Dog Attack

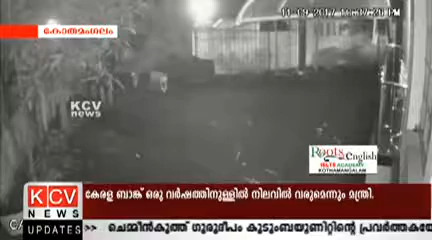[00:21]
ആടിന്റെ കരച്ചിൽ കേട്ട് വീട്ടുകാർ ബഹളം വെച്ചപ്പോൾ നായ്ക്കൾ ഓടി രക്ഷപ്പെട്ടു. അപ്പോഴേക്കും കടിയേറ്റ ആട് മൃതപ്രായനായി കഴിഞ്ഞിരുന്നു.